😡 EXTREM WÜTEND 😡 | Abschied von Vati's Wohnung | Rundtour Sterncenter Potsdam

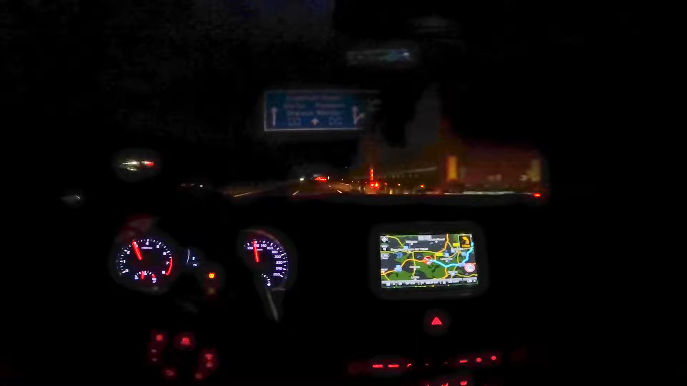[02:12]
So, ich weiß gar nicht, ob man es erkennen kann, aber wir sind jetzt schon ja, am Dreieck Werder gleich. Also fahren sozusagen die A2 noch Richtung dann A10 und ja, dann nach Berlin. So sieht es jetzt erstmal auf der Karte aus. Es ist jetzt 6.32 Uhr.